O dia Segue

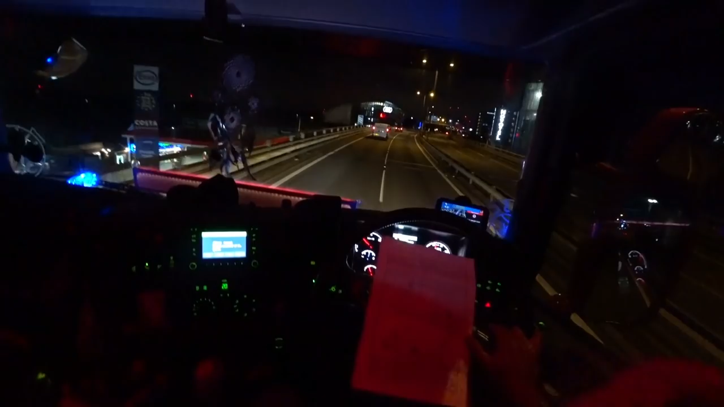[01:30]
North Circular, Chiswick. A4, A406, A205. Eu passei dois. Abri na boca, eu não dormi. Passei dois deles aqui atrás aí, né?
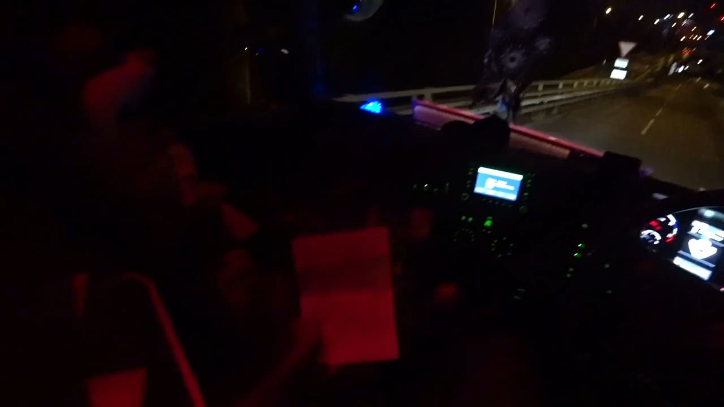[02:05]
Meus indígenas não andam direito. Eles ficaram pra trás. Não sei se vocês estão. Tem uma loja aqui de Acton, né? Que é aqui do lado aqui. Tem essa aqui de Brentford. Eu não sei, né? Vai que eles estão indo pro mesmo lugar que eu. Já sulerei e deixei os caras pra trás.
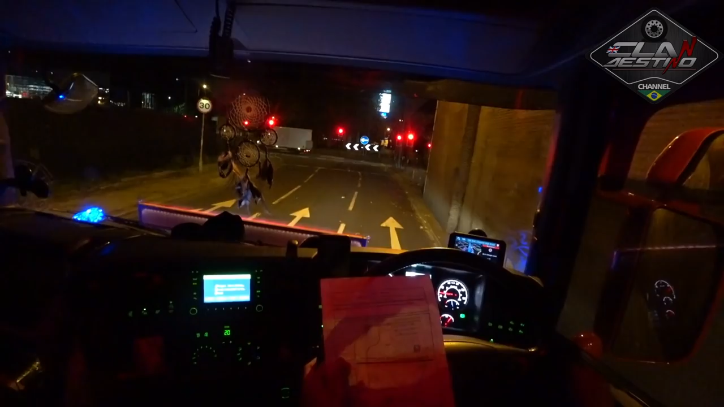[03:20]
Ó, a polícia deu fecha ali, hein?
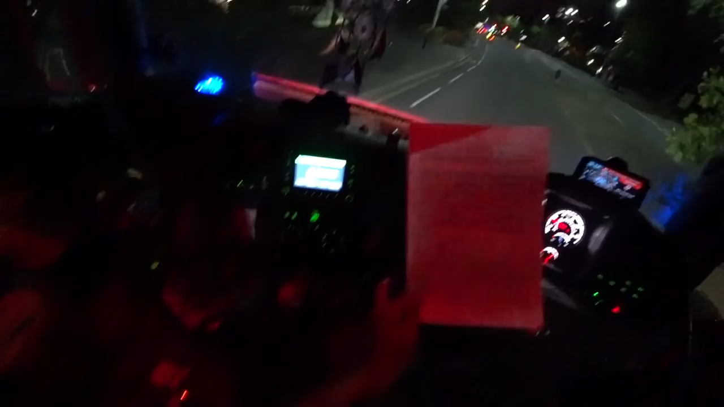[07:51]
McDonald's, semáforo do McDonald's, tá aqui. Um pouquinho mais pra frente ele vai aparecer aqui à direita.
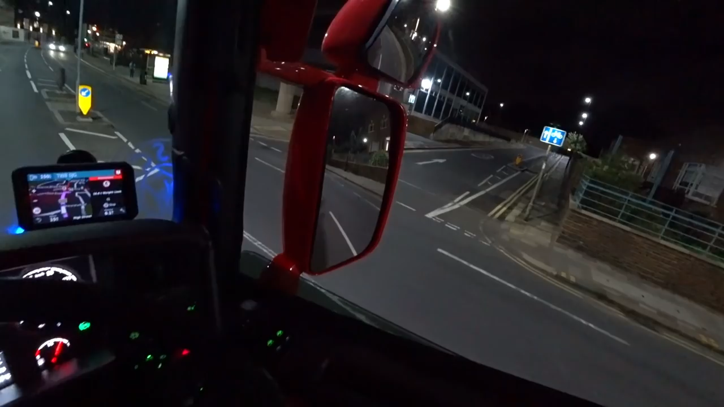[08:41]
Aqui, ó, fela da mãe aqui, ó. Ele tá lá, tem que virar aqui. É aqui? Agora não lembro. Deve ser, né? Bora virar?